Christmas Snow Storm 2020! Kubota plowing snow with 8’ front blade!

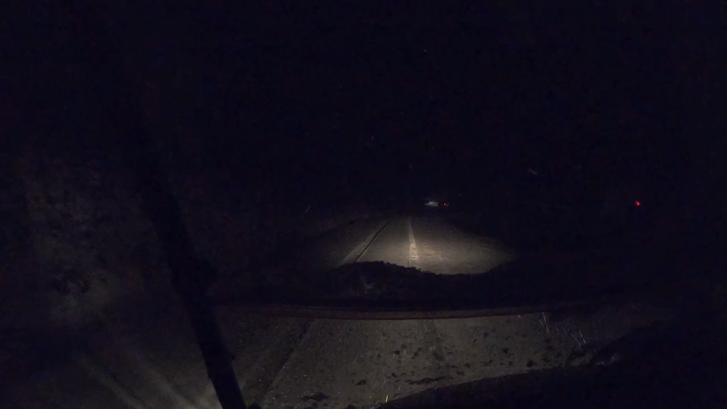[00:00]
Clayton's out here checking the roads out from the RTV. Been getting a pretty good snow. Dad, he's headed home. He's gonna make sure he made it up around this next little curve here before we left. What the crap?